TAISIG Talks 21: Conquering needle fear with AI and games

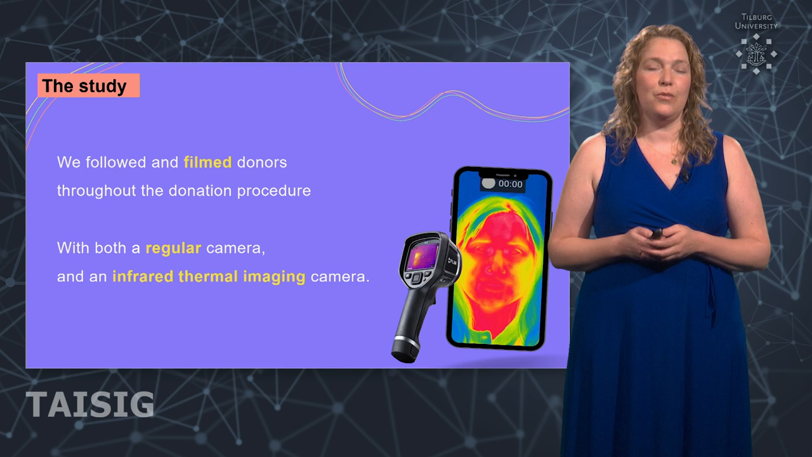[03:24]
And what we did is we filmed them with both a regular digital camera and an infrared thermal imaging camera. And we followed them throughout the whole donation procedure.